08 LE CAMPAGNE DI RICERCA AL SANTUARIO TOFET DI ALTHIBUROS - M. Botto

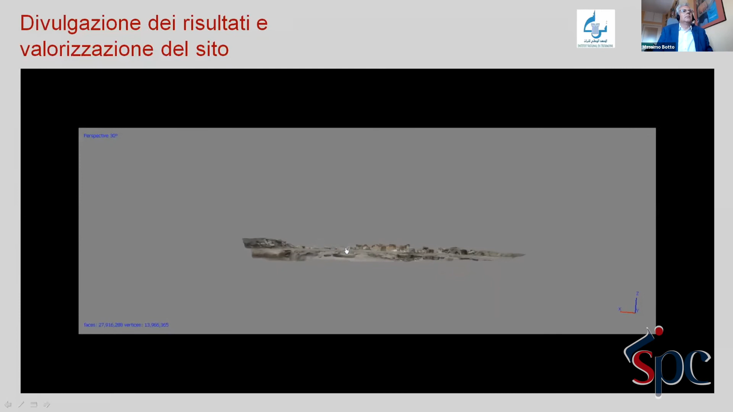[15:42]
che sta girando l'intera superficie indagata è stata rilevata fotogrammetricamente questo snapshot tridimensionale ci fornisce una visione complessiva del Toffet alle chiusure delle
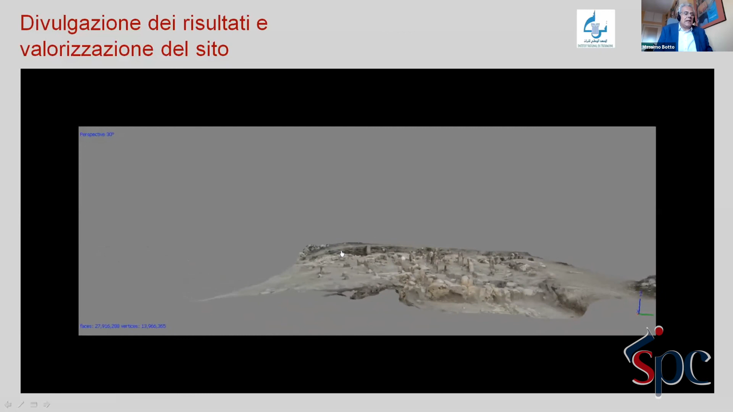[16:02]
indagini del 2019 è stato realizzato combinando delle riprese aeree
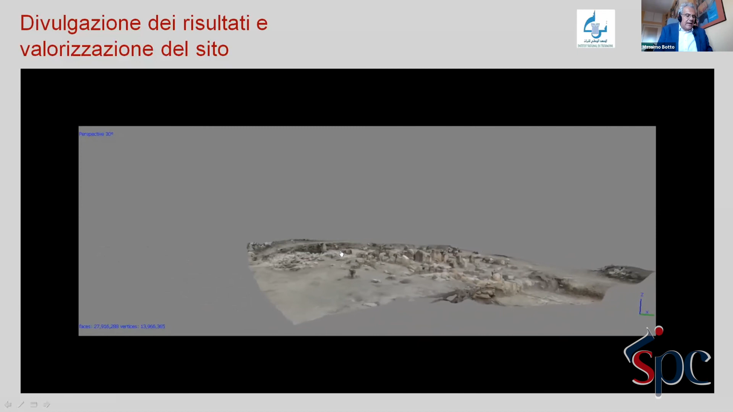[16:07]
con astra telescopica a due metri di altezza con una battuta fotogrammetrica da
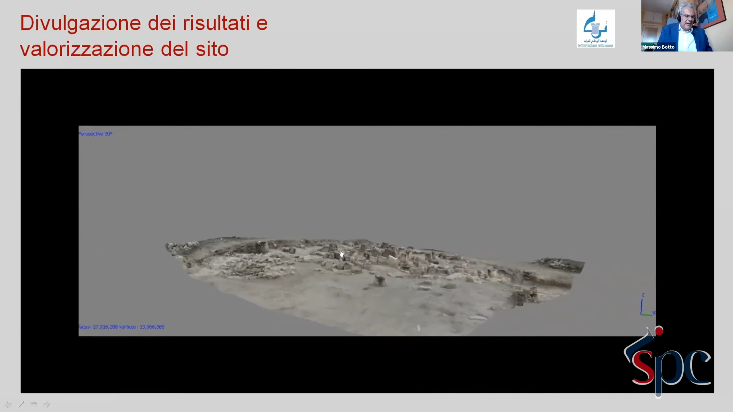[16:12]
terra le immagini sono state elaborate con il software Agishoff Metasherp Pro e agganciata a una maglia georeferita con caposal
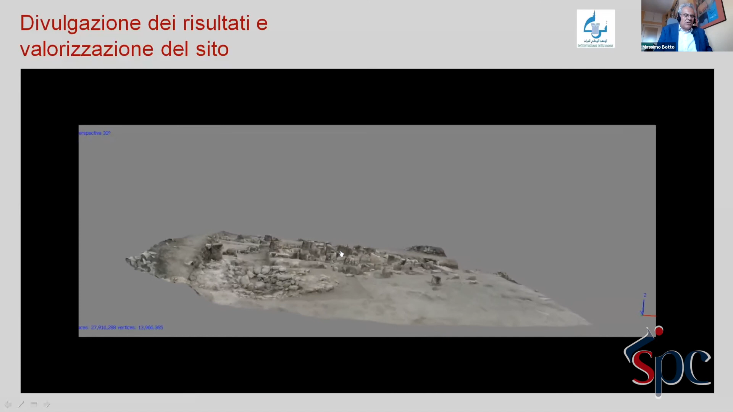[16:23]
da terra di due metri per due metri realizzata con stazione totale laica si tratta indubbiamente soltanto di un primo passo verso la fruibilità e
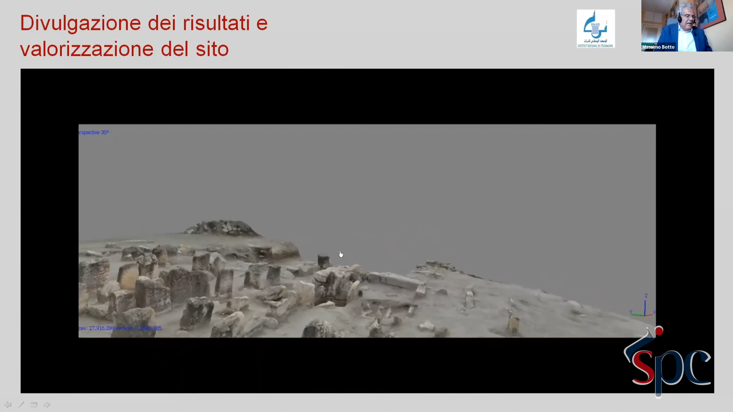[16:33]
la valorizzazione dell'area di indagine che ci auguriamo culminerà nella realizzazione di una restituzione virtuale delle varie fasi di vita del Toffet e questi sono i dati che fino ad oggi siamo riusciti a reperire le indagini proseguiranno spero nei prossimi anni con grande impegno e soprattutto grazie alla possibilità di